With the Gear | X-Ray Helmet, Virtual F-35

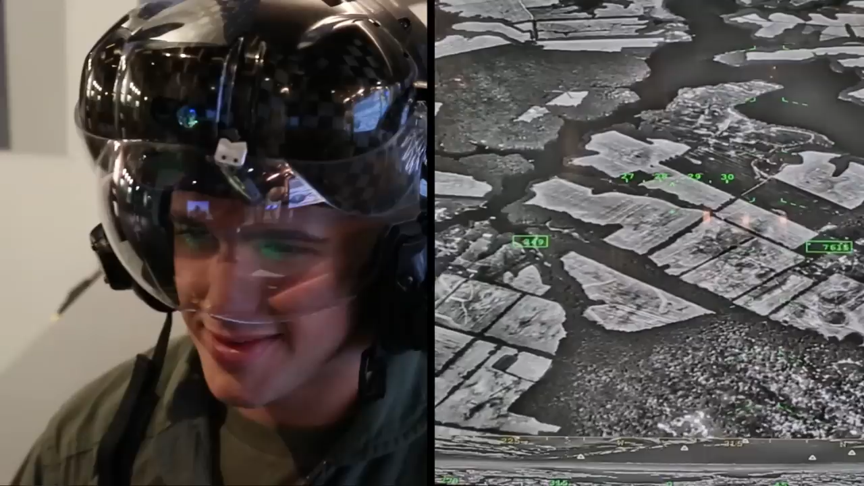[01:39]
And you have real footage of the world around you in the infrared spectrum that gives you the ability to turn night into day.
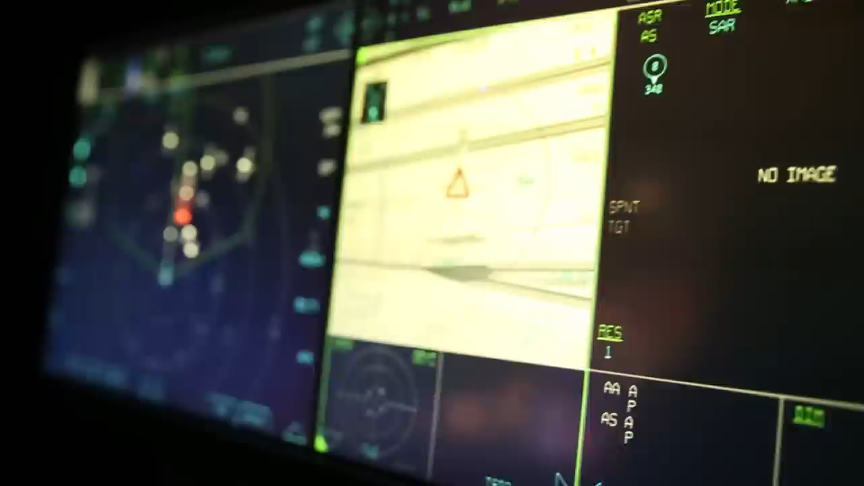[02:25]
It looks like a tower on the ground. Your job is to take out the control power of the enemy airfield.